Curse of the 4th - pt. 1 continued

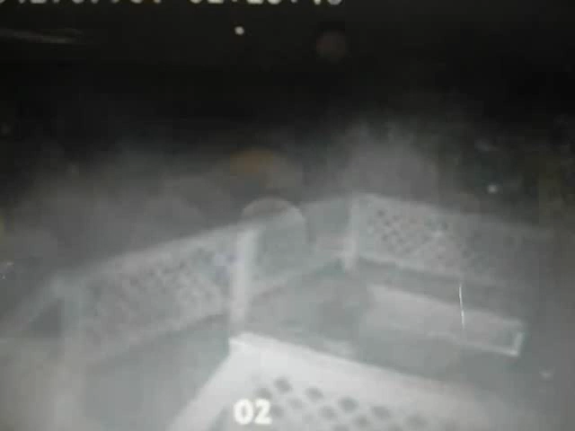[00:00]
Okay, this is a different angle from another security camera.
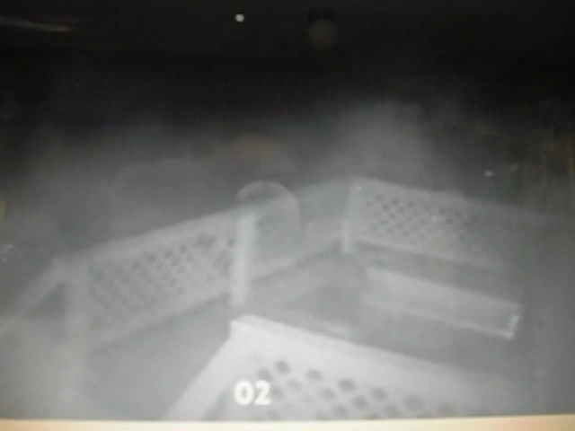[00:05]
Here, there is me walking out with 911 on the phone when all this first started.
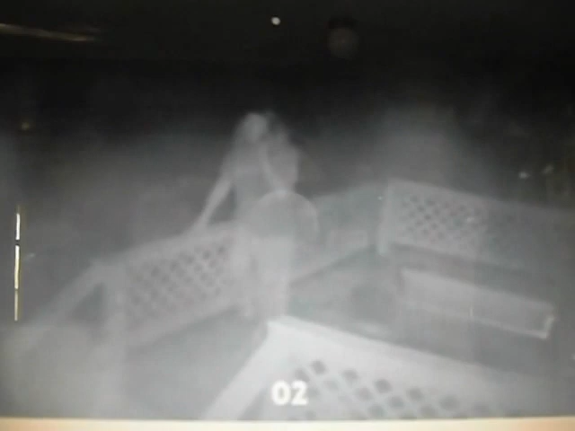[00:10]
Because there's 10 of them guys up in our yard right now as we speak. This goes along with them clips that you have already seen, hopefully. And I'm already out there with a bat, trying to get them off my property, and they got me surrounded. There I go, putting a lantern up there so I can see them. I really wish we had sound on the camera so you could hear everything that they're saying.
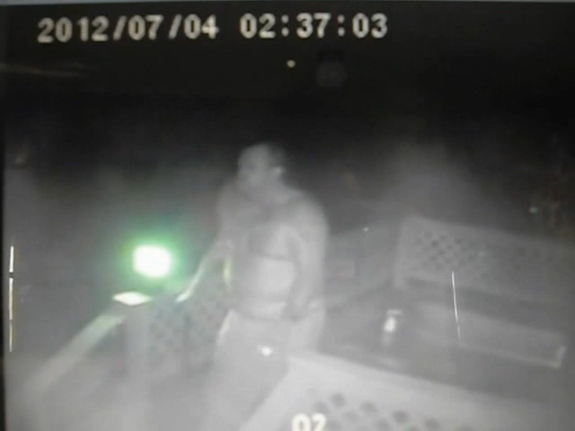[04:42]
That's me with the bat. See, I'm standing there holding the bat. Come on. That's what I'm telling them. Look at this. This is horrible. I'm telling them, thank you for the compliments with all the stuff that you're saying. Like I said, you'll hear the 9-1-1 call. We will post it. See, now we're at 2.40. Police still have not showed up.